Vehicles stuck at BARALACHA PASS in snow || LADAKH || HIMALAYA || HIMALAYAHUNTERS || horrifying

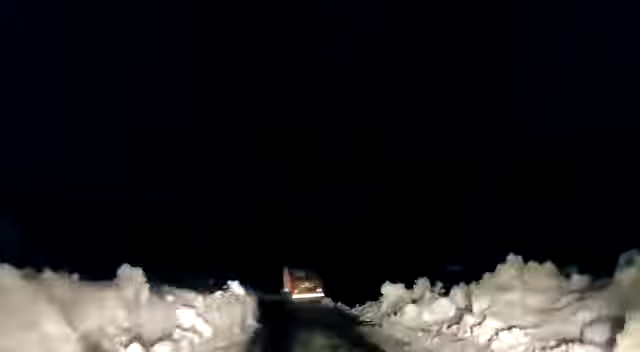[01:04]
No, this car is coming out This car is coming out This car is coming out Then I will leave the snowfall I won't leave it I